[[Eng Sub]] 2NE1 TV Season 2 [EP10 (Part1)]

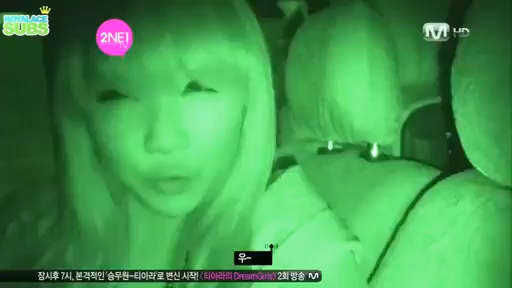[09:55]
오. 오. 오. 나 좀 찍어줄래? 세상 이렇게 찍어주시면 될까요? 어.
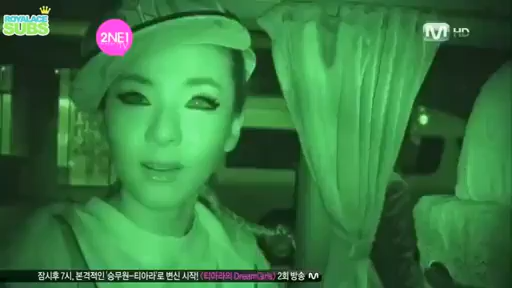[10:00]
눈이 너무 무서워요. 어, 야, 나 눈동자가 너무 아름다운가 봐, 지금.